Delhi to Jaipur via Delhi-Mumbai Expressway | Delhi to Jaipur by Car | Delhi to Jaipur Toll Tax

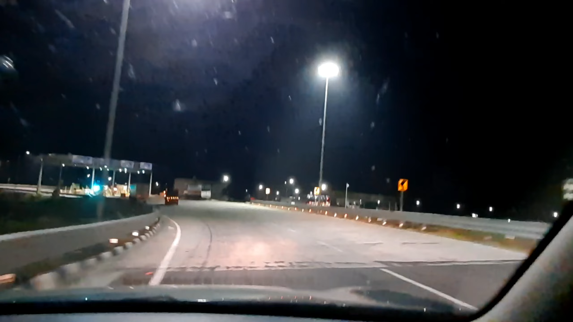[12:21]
यहाँ पैसे कटेंगे फिर बताता हूँ, देखो आपको मामला क्या है, कितने पैसे लगते हैं।
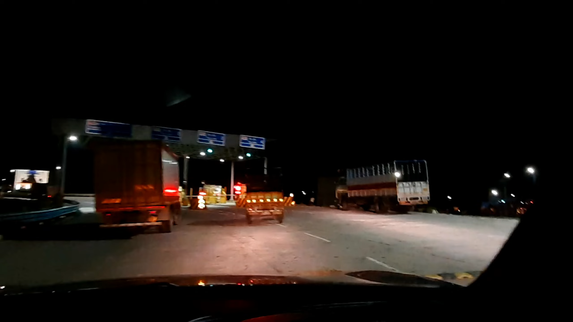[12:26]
टैग लेन टू,
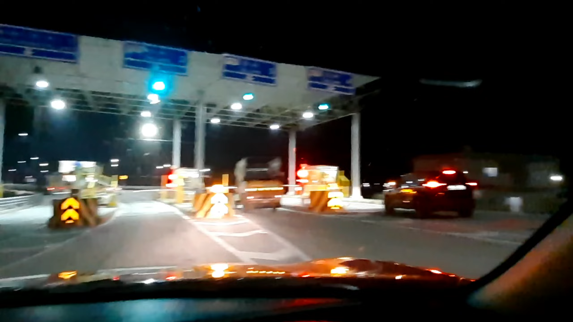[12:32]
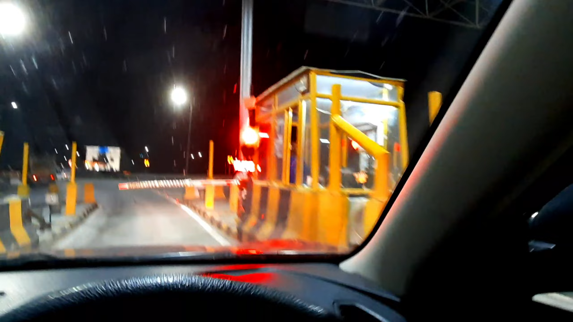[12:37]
वेलकम जी, वेलकम वेलकम टोल प्लाजा, अच्छा वेलकम टू टोल प्लाजा।
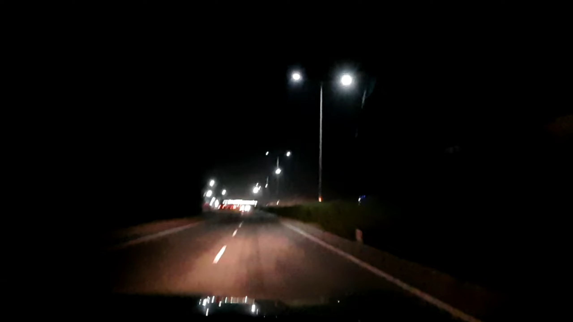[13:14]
कि पैसे जो है वो थोड़े से कम खर्च हुए हैं अभी। राजा धोख टोल प्लाजा, ये जस्ट जयपुर से पहले आ जाता है दौसा की साइड अपने। और इस पे कितने कटते हैं पैसे ये भी देख लेते हैं, फिर आपको टोटल खर्चा बता देंगे अपन टोल में कितना लग गया।
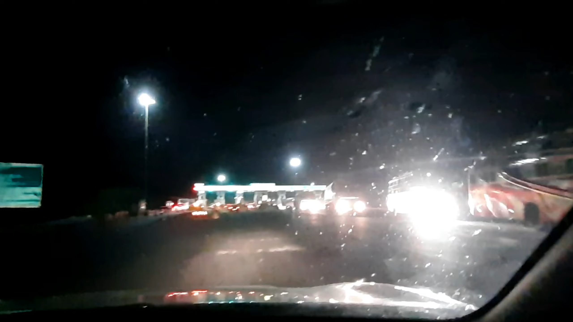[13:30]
कौन सी वाली लाइन से चले, वो रही, बढ़िया बढ़िया, इसमें से स्विफ्ट निकल ही रही है बस। राजा धोख टोल प्लाजा देख लीजिए आप।